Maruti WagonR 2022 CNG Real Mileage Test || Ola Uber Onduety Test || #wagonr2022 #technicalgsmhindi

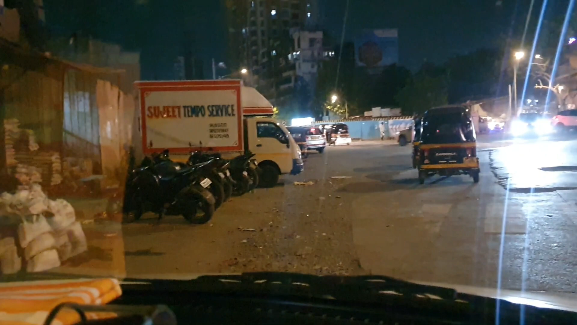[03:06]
है लेट साइड में जो रिक्सा और कार गई अभी वो